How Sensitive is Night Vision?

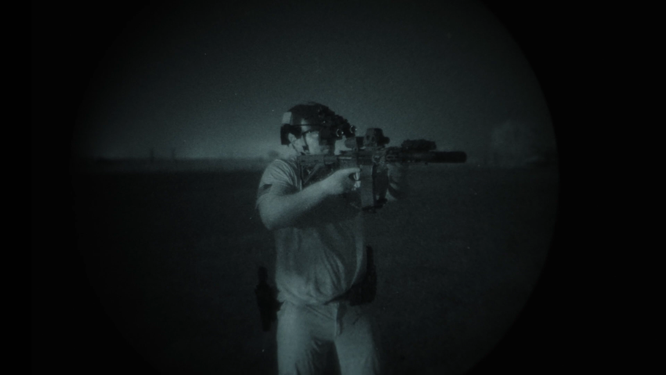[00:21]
I'm talking about real image intensifiers in night vision housings, like what you see in front of me, making magic work, honestly, for lack of a better way to put it.
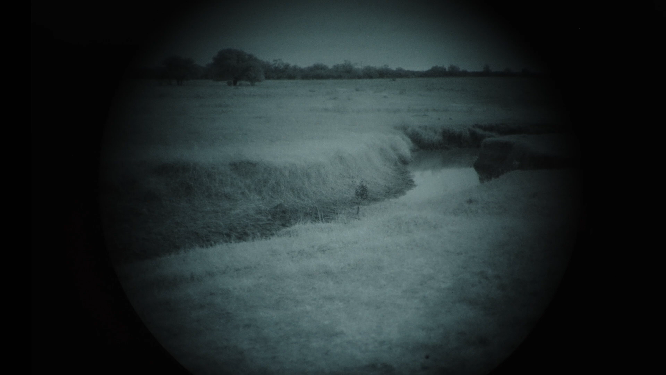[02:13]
So if you're not aware of what that means, it's a general term for, you know, little things in your environment that give off light that may be seen by people using optics of this nature, or just giving off light to be seen by people in general.
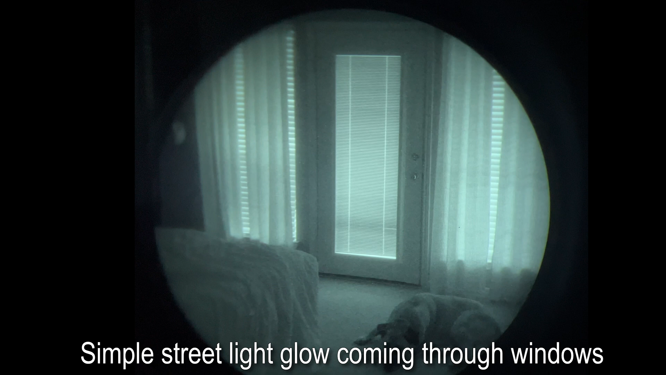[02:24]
Now, you may not think about it a whole lot like you just holding your cell phone in front of your face. But in an environment where night vision is being implemented, you really stand out more than you think.
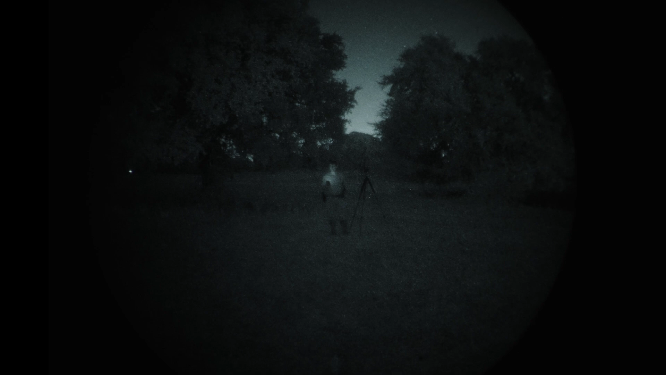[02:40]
Now, the first thing I was really curious about is how much light is my cell phone going to give off. So this is a completely moonless night. And my cell phone is starting at the lowest brightness setting possible. The background I'm using is roughly 50% black and 50% white. So no color, just a black and white image to give us some kind of controls. And the flickering you're seeing on the tree branches behind me is a pilot flame from a natural gas rig about three quarter miles away. And then you will also notice that my Apple watch is shining on my wrist.
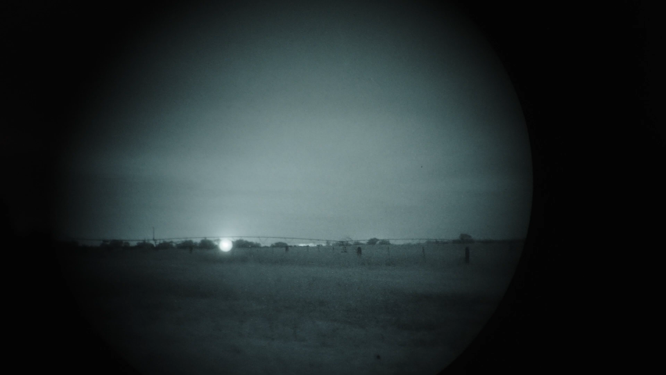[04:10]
But I just wanted to show that in the background, it is completely illuminating both that tree line in the furthest part of this video, as well as it's illuminating the sky and clouds above. This was a very dark night that looks very bright thanks to that flame. And if I turn the gain down, you kind of see those trees I'm talking about, how they're glowing a little bit better just for reference. So again, fire puts off quite a bit of IR light that you may not necessarily realize on the visible spectrum. Now, before moving off to the muzzle flash portion of this video, by request actually, I went ahead and tested a standard TV remote, which believe it or not, puts off quite an IR strobe.
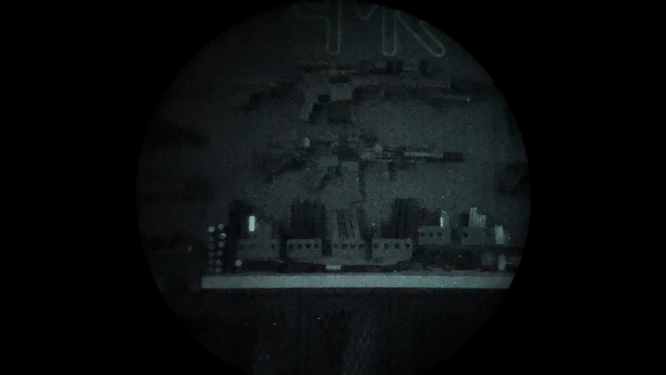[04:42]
So for those of you guys who want to get a PEC-15 or some kind of IR device but just can't swing it, tell you what, TV remote makes quite a good IR strobe device if you want to duct tape it to your handguard. But in all serious guys, this thing does put off quite a bit more IR light than I realized.
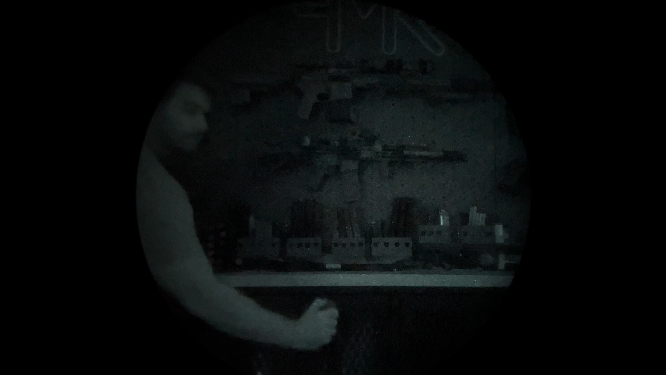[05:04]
I was honestly very surprised by the amount of IR output coming out of the remote that I've been using day to day without ever knowing.
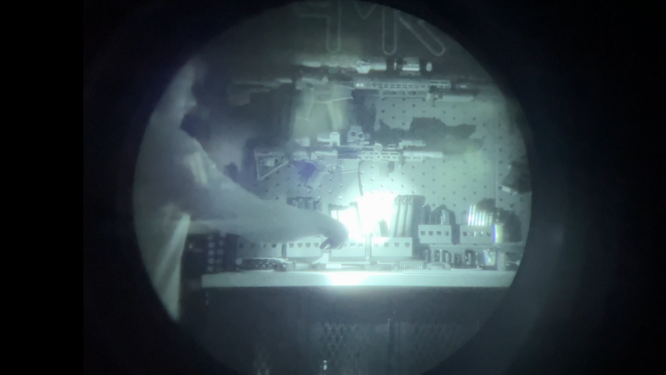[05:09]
And of course, I got to try the different calibers, 22 long rifle being one that I was initially curious in the beginning.
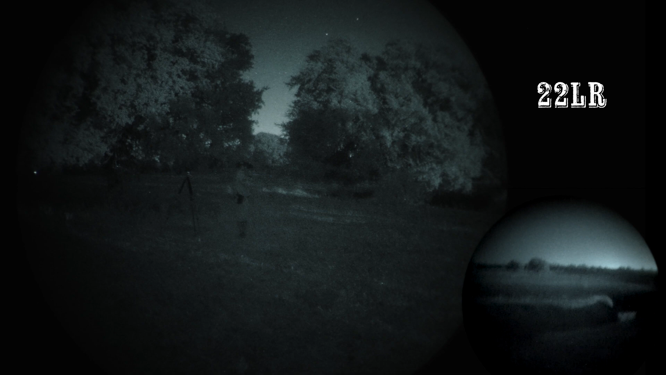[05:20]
And interestingly enough, it puts off a decent amount of a little bit of sparks. Now, this is through just a standard five inch barreled handgun. I then switched to 12 gauge. Unfortunately, I forgot to do quarter initially, so I decided to go ahead and put some more rounds through.
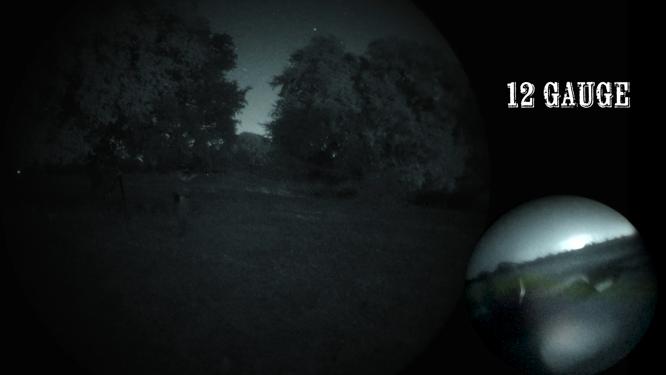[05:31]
And 12 gauge kind of was hit and miss as far as how much brightness it threw off.
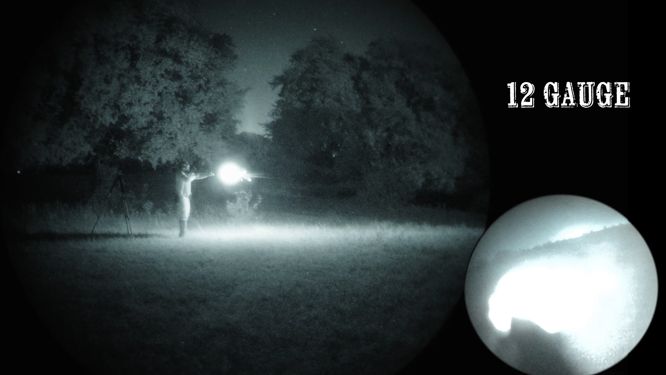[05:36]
But nonetheless, a decent light. Nine millimeter was up next. And it's about as you'd expect a decent flash, but nothing too overpowering.
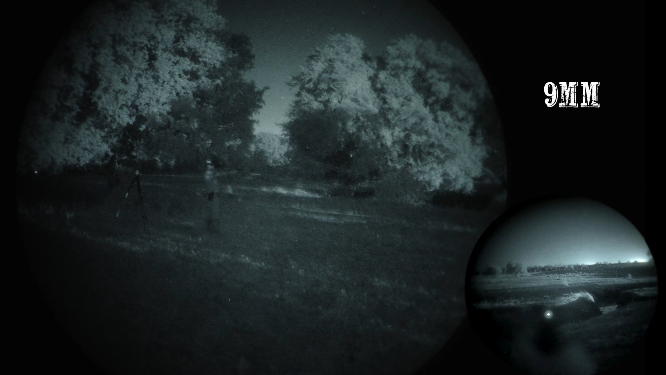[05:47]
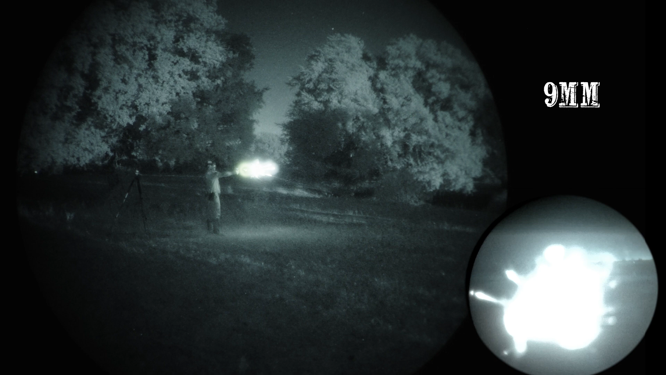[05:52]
And I'm all about overkill on the channel. So I did bring out the Desert Eagle and fired off some 50 AE,
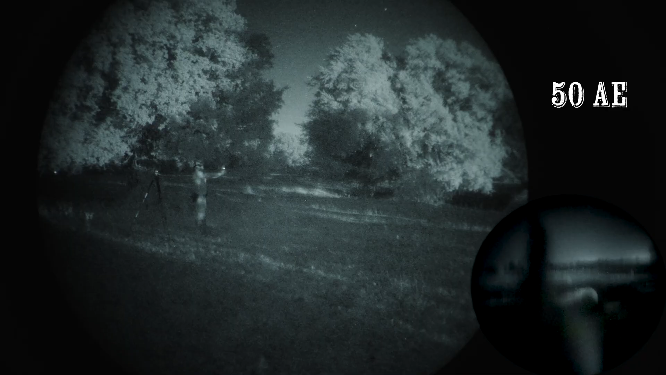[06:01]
which essentially lights up your entire environment as seen through night vision.
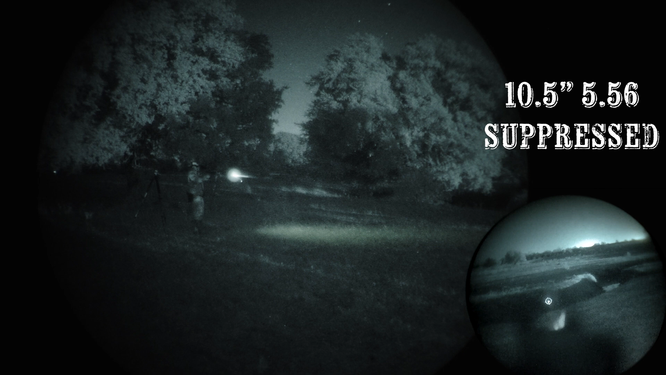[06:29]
So the last thing I wanted to test is how much the suppressor would actually glow as I went ahead and essentially did some mag dumps.
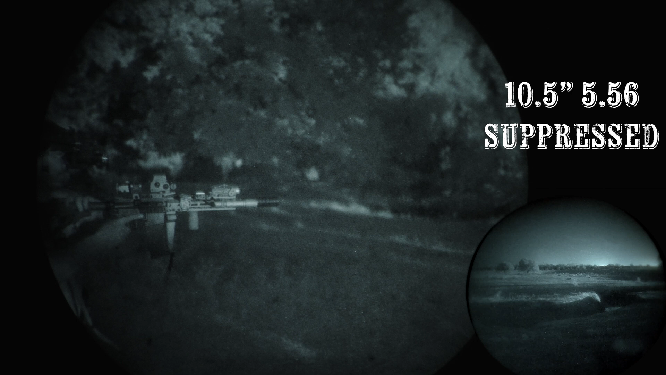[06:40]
Because I had always heard that your suppressor will start glowing through the IR spectrum before it will start glowing on the visible spectrum. So I wanted to test the theory.
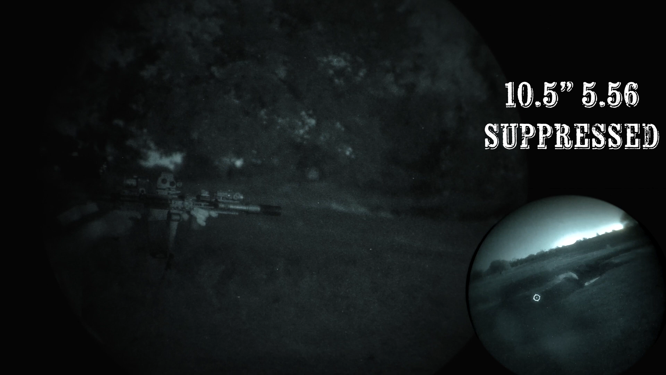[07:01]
Now, as I worked my way into the second magazine, you definitely start seeing that noticeable glow. And for what it's worth, the can being used is a Griffin Armand M4 SDK.
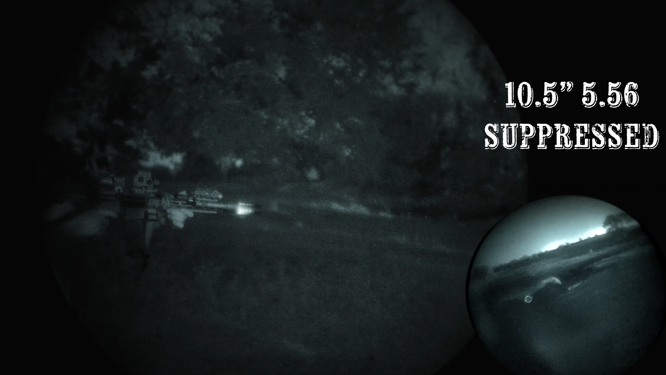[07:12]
And by the end of that second mag, the forbidden popsicle does emerge in the night sky.